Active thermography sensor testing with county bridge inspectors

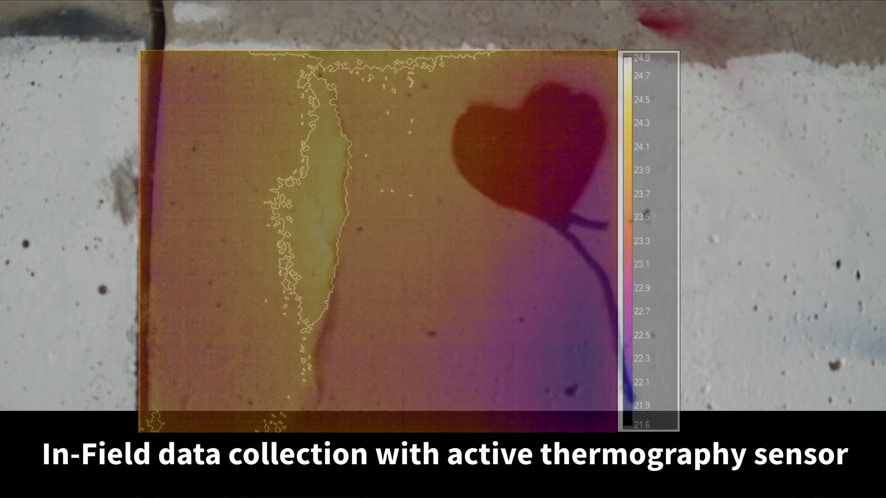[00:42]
A little bit of computer post-processing allows us to reveal exactly where that is and map it in images that engineers and decision makers can use to determine exactly how to repair it.